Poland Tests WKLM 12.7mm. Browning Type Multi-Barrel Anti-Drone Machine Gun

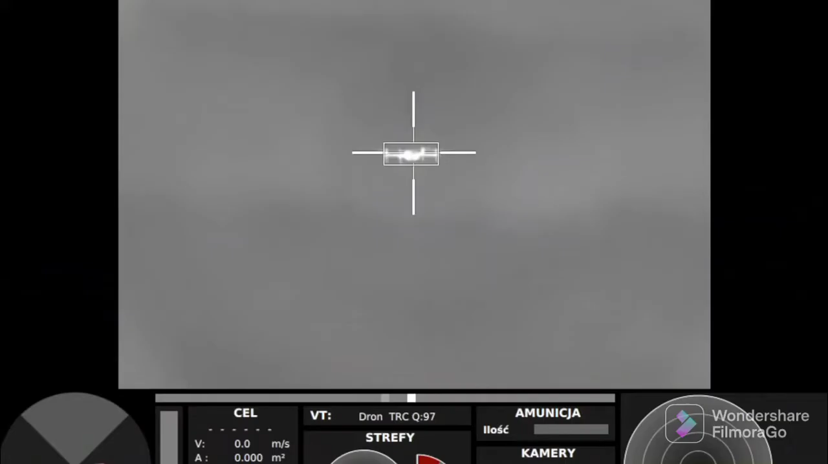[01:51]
Tests have shown that this is the most effective way to destroy small enemy UAVs using opto-electronic stations and thermal imagers.